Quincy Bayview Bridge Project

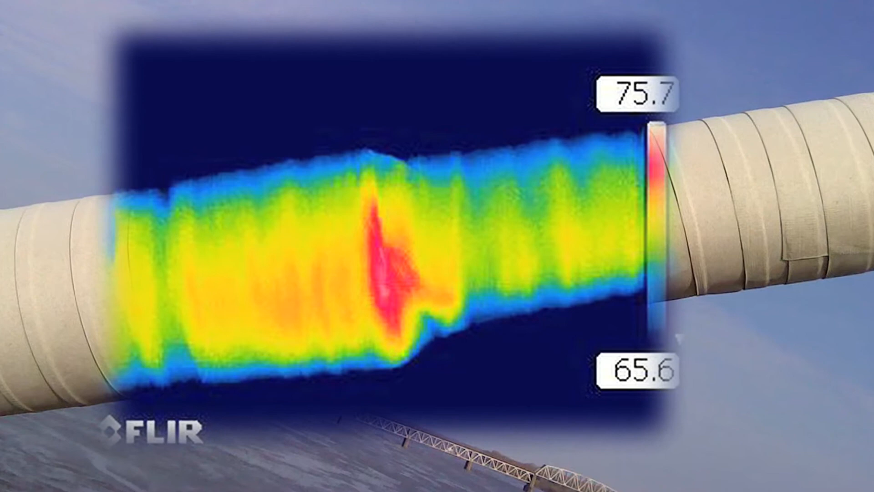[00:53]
Therefore infrared thermography cameras are able to remotely and quickly identify these voided areas.